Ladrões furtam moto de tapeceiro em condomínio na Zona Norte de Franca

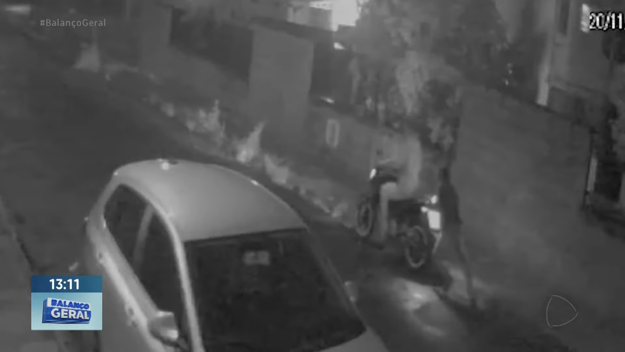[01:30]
Eles conseguem concluir a ação, só que no dia seguinte, para surpresa do proprietário, ele vai pegar a sua ferramenta de trabalho e leva um susto quando não vê o veículo onde ele havia deixado.
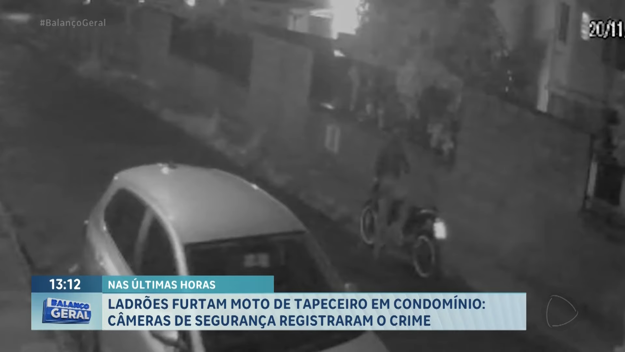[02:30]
Porque a motocicleta estava bem próxima ao seu apartamento, né? Você que mora no Té. Não, não escutei. Eles vão, olham, mais ou menos entre 1 e 20, pelo vídeo que dá para ver, rodam, rodam meio que a minha casa, meio que o prédio inteiro em dois e voltam às 3 horas e tentam levar, né? Mas não conseguiram ligar ela, né? Tentaram empurrar por um longo, longo tempo e não conseguiram ligar. Por que eles não conseguiram ligar a sua moto? Porque ela tem um sistema, ela tem um sistema onde ela trava.